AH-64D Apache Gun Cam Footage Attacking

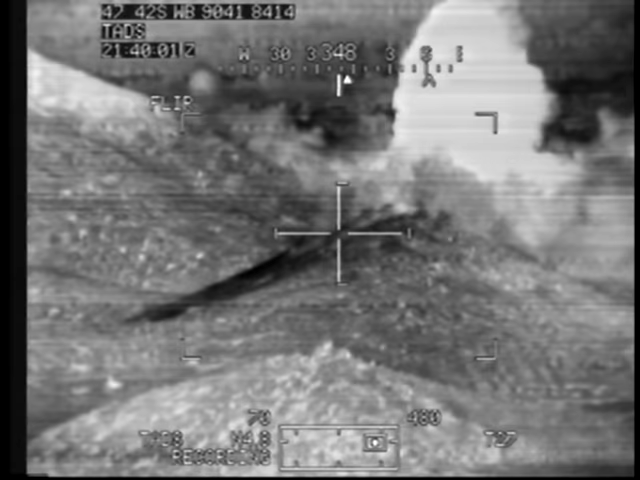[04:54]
Dude one three, Hard Rock one zero, show impact, one impact, high order detonation. Dude one three.
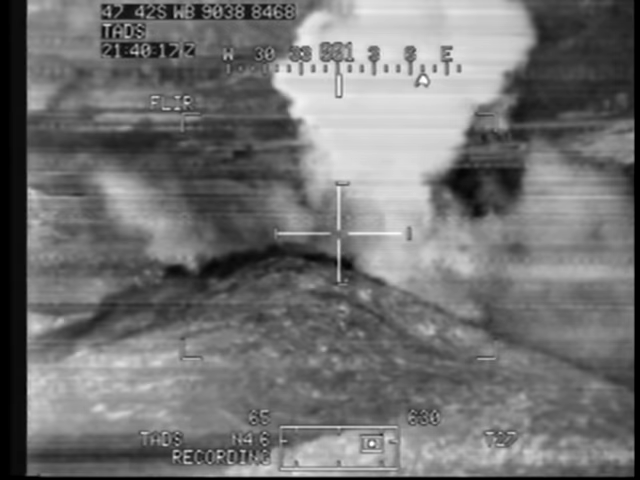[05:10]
Capone, Hard Rock one zero, you still on?
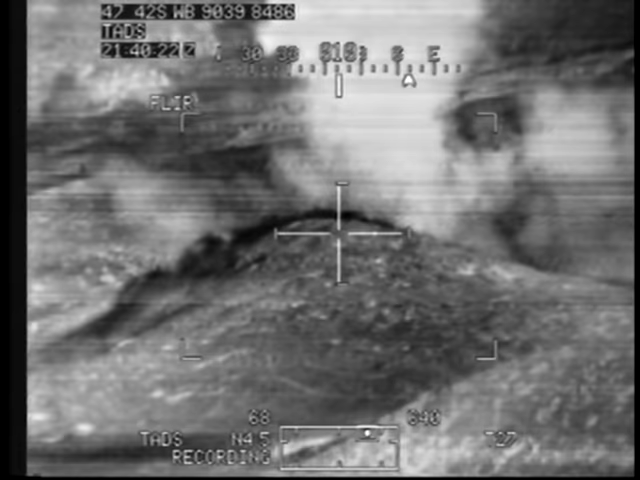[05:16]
Roger, we're on, because it's inbound for PDA to light. There it is.
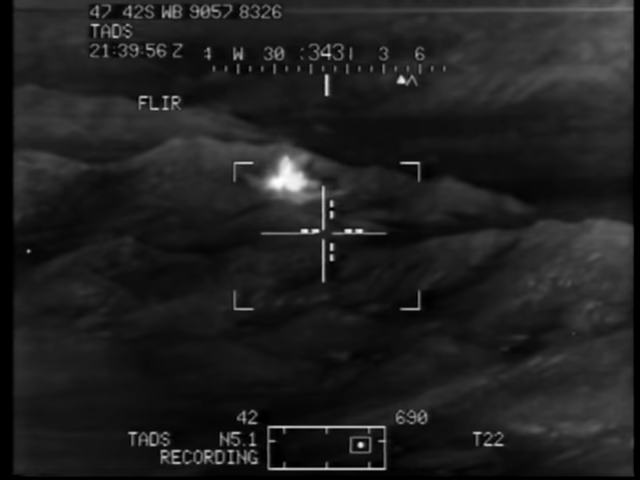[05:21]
That was one definitely big high order detonation. Dude one three, Hard Rock one zero, show impact, one impact, high order detonation. Dude one three.
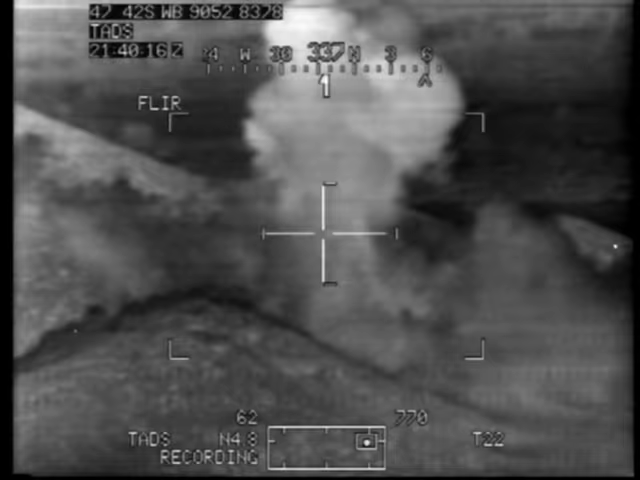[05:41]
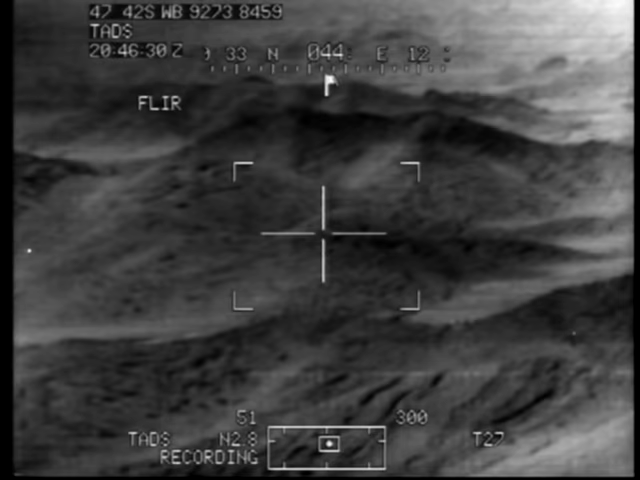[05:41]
Okay.
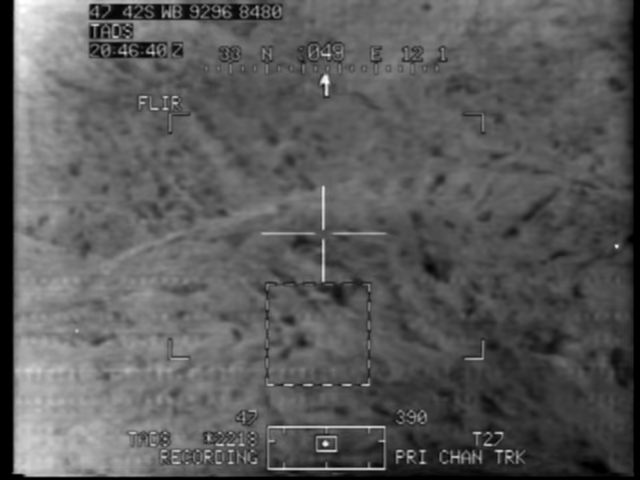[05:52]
Capone one seven does our hot stock. There you go, perfect, that was it exactly.
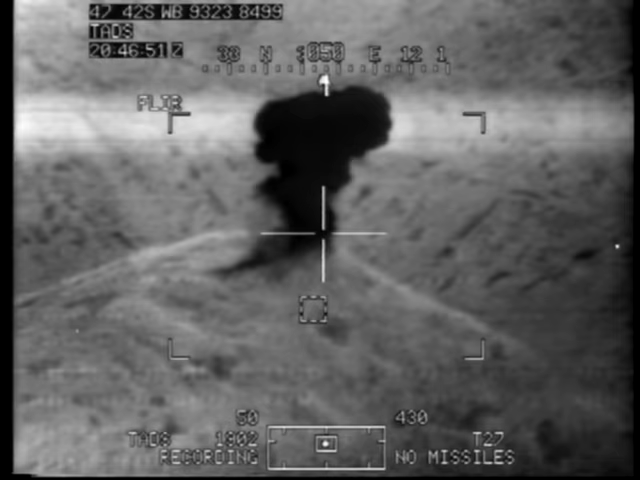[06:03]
And one seven's out cold. He wants. Right there, one seven in. I'm at least two. Three.
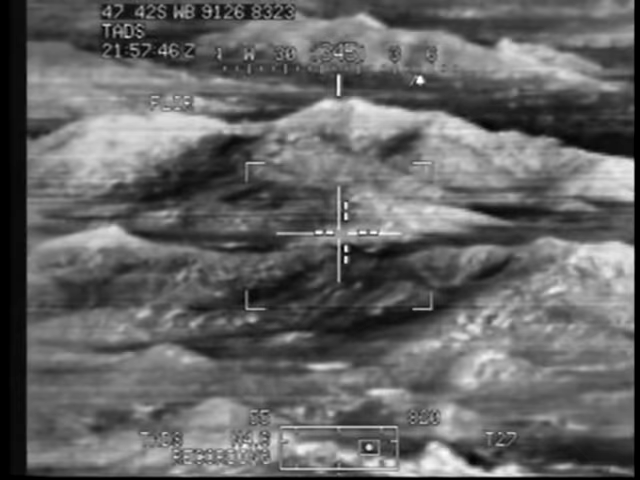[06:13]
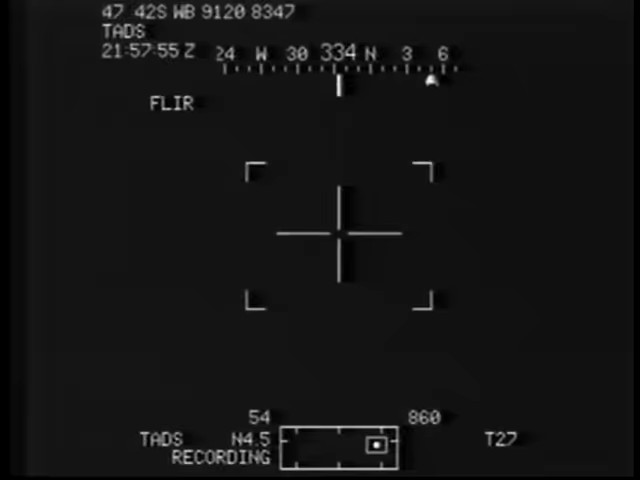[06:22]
Do it one four splash.
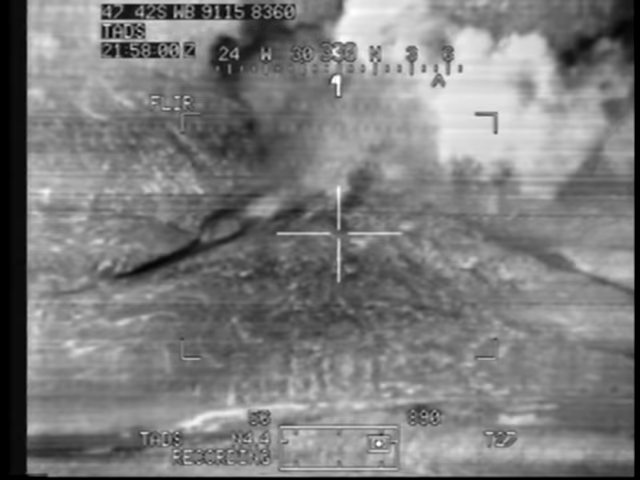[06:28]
There, I'll show a shack on that. Understand you had a 5 minutes, I can delay on that, on that bomb.
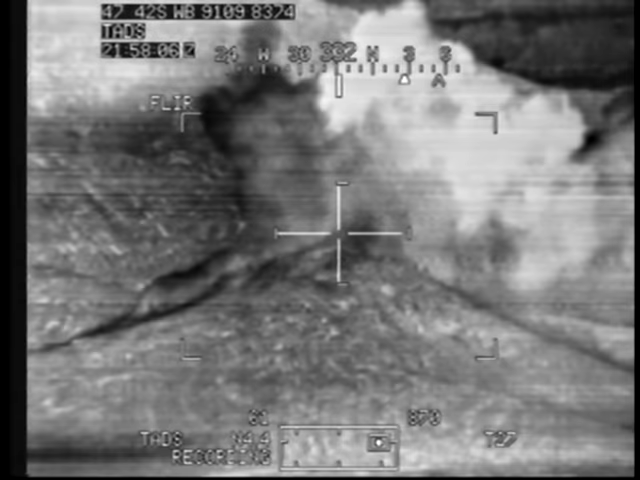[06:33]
Copy. I show one impact, high order detonation, break break. Capone, when the dust clears and everything settles, you guys are cleared back in there.
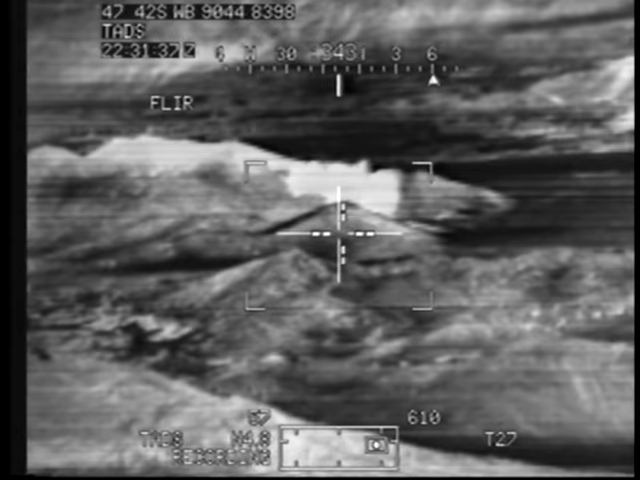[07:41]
Dude 1-3, show one impact, high order detonation. Couldn't tell if there were secondaries or not. 12-1-2. One-2-2. One-2-2. One-2-2. One-2-2. One-2-2. One-2. One-2-2. Weapon away, 30 seconds. Copy, 30 seconds.
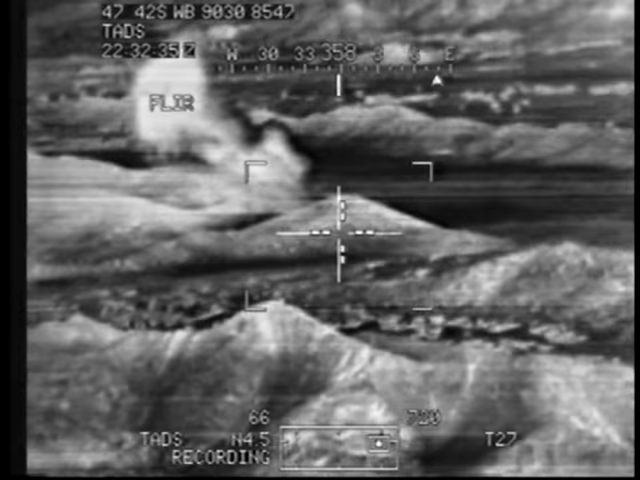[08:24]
Scott, I'm coming right.
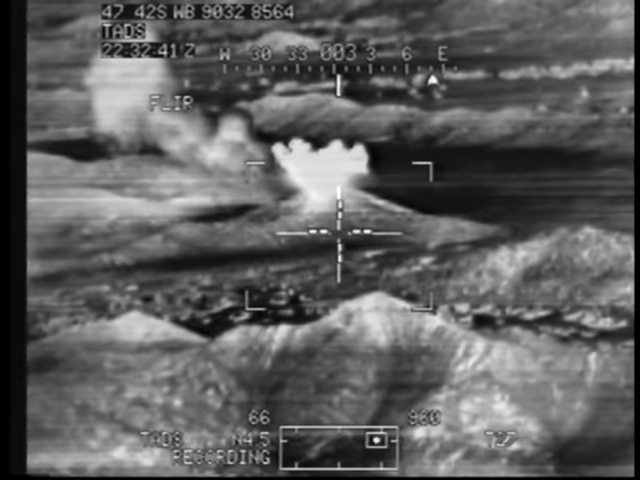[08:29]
214, show one impact, I ordered detonation, unknown if secondaries were there. Capone, can you see if there were secondaries? Capone, continue. Capone is continuing inbound. 4, appreciate the work. Standby for BDA.
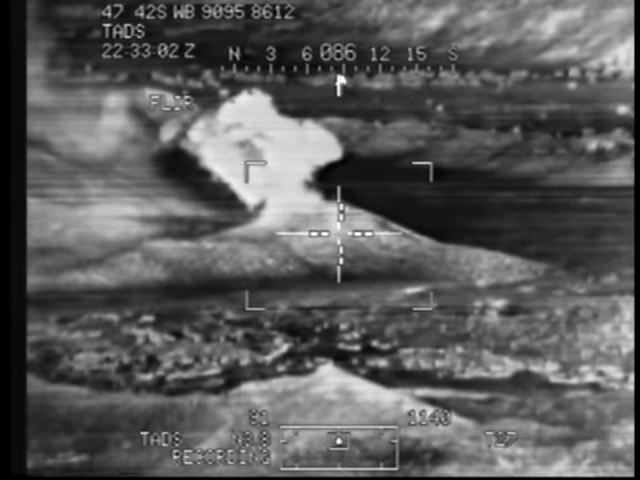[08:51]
Dude, copies. Capone, thanks for the work tonight. Good job. That's correct. 2-1-3 and 1-4, I've got you off station now at 2234 Zulu. I had you five by GBU-38s, each with a five-second delay on rocket sites. Overall, mission was successful. Any additional information?
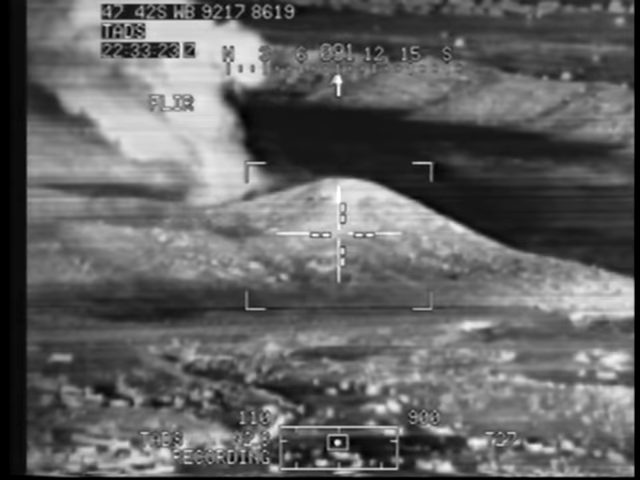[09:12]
Dude, 1-3 negative.
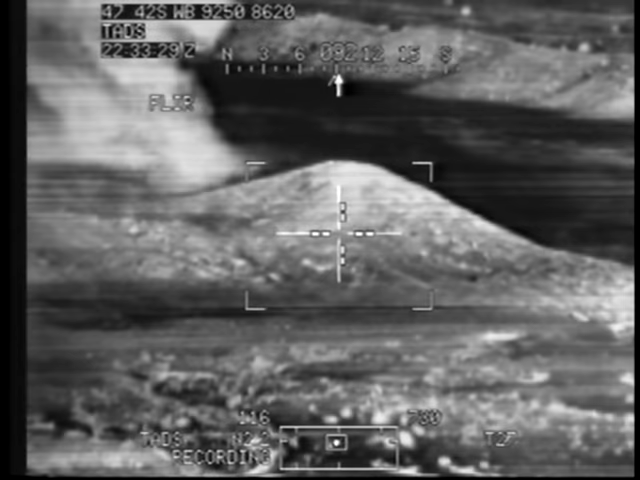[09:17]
And Hard Rock, this is Capone. We're getting minor secondaries at this time.